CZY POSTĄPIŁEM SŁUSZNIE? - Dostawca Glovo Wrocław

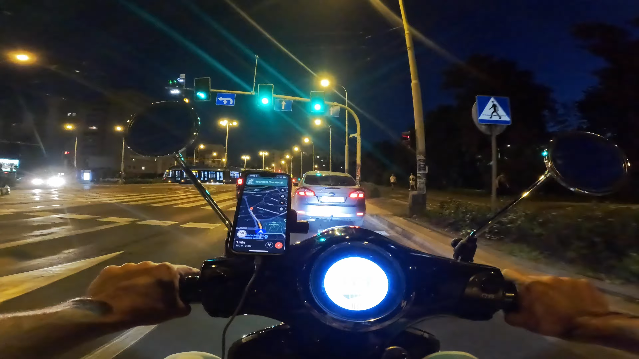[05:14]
Ale może klient się nauczy Żeby przypilnować Pineskę Ogólnie straciłem 15 minut Nawet nie powiedziałem klientowi Że to zamówienie już mogę manurować dawno Bo już wyświetlała się taka informacja Że mogłem jechać dalej Ale bałem się, że Ogólowo mnie obciążę za te pizza Ja tych pizz nie chcę jeść Wolałbym je wyrzucić niż zjeść Ale ja zrobiłem wszystko co
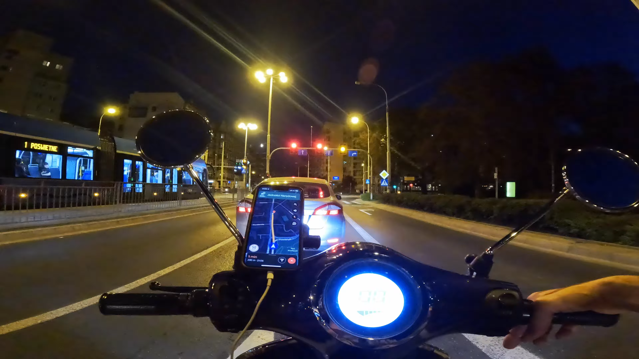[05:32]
mogłem Przecież nie będę robił kilometra za darmo Bo klient wyznaczył Pineskę w złym miejscu Bo musiałbym pół kilometra pojechać do Pineski Potem zawrócić Zatwierdzić, że dostarczyłem Ja się w takie bajeczki nie bawię już I pizzeria z Pacjo przed nami I pizzeria z Pacjo przed nami I
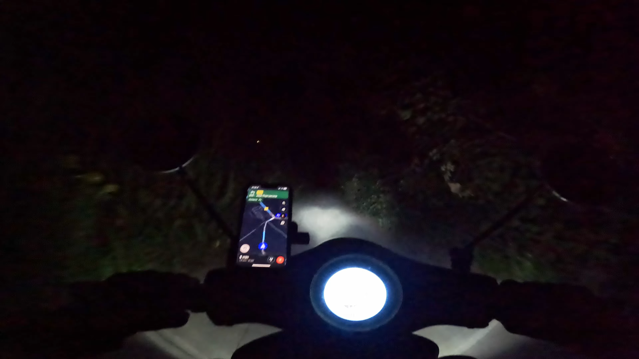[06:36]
Jakąś taką drogą Tutaj normalnie nie ma żadnego oświetlenia Kurde, Glovo mi tutaj pisze,
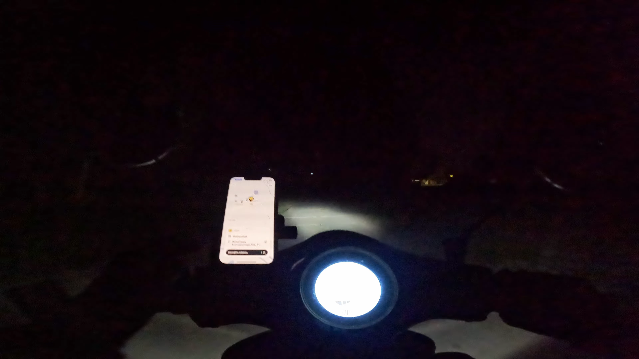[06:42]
że wszystko u mnie w porządku Jest w porządku No jadę Jadę drogą jakąś taką dziwną Zamiast normalnie pojechać To ja posłuchałem się Google Maps Ale ruch
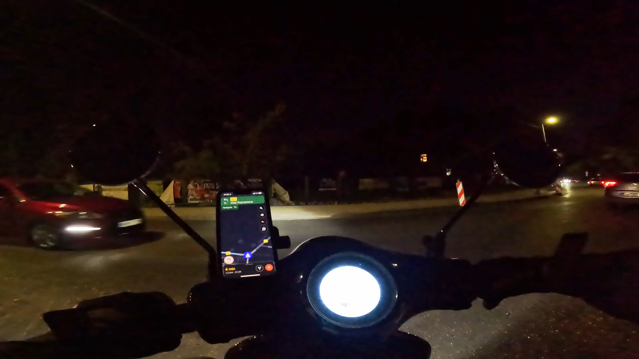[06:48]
Co tu się stało?
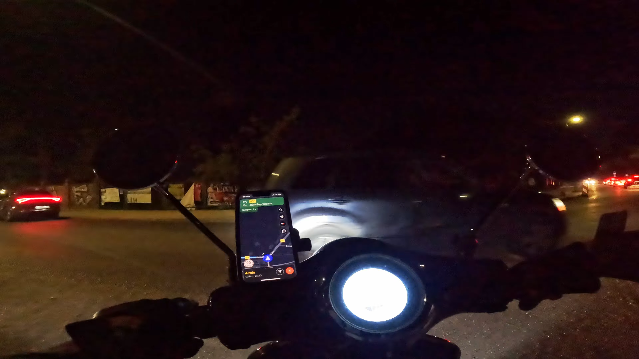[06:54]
A wiem Przejazg kolejowy był zamknięty Tylko dlaczego się otworzyło jak ja wyjechałem Pędzę szybko do Maca Żeby mnie tylko z bloku nie wywaliło Bo te powiadomienia od Glovo z pytaniem, czy wszystko u mnie ok Są takie już niebezpieczne